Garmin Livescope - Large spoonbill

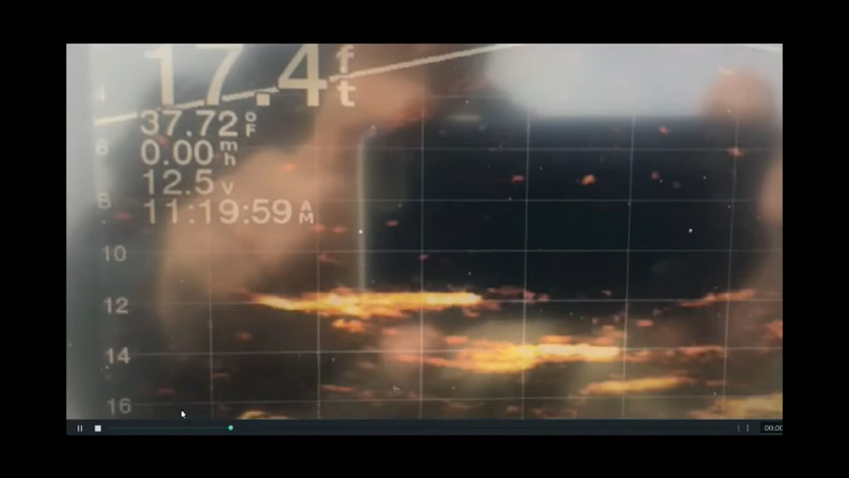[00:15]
On screen: depth 17.4 ft, water 37.72°F
Look at man, look how big these things are. They're like stretching over 4 feet.